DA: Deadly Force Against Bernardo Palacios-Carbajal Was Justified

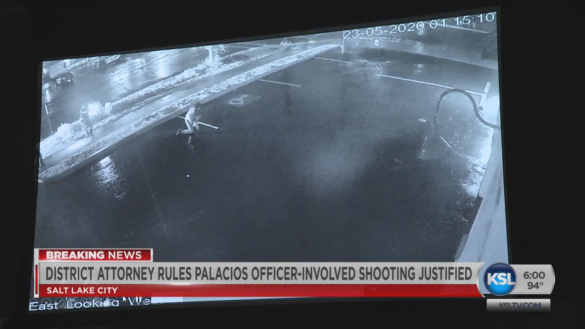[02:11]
shoot until they confirmed that Palacios had a gun. Once he saw the gun and the gun was being picked up and he brought to the foot to the front of his body from their perspectives,